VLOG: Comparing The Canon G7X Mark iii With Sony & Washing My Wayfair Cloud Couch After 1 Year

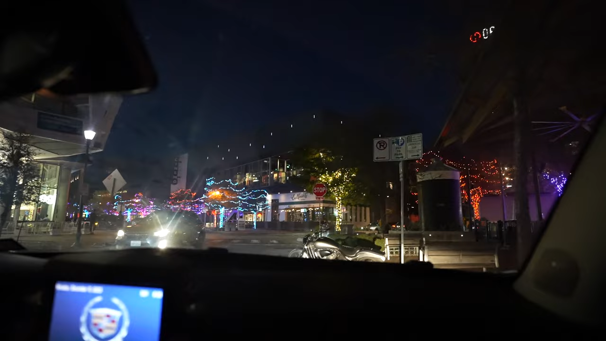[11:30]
draft house in Mueller and I feel like we have not been in Mueller in a while there's like Christmas lights everywhere well guys apparently Ryan did know it's a musical I thought I could pull a fast one on him I look up every musical ever so I know what not to watch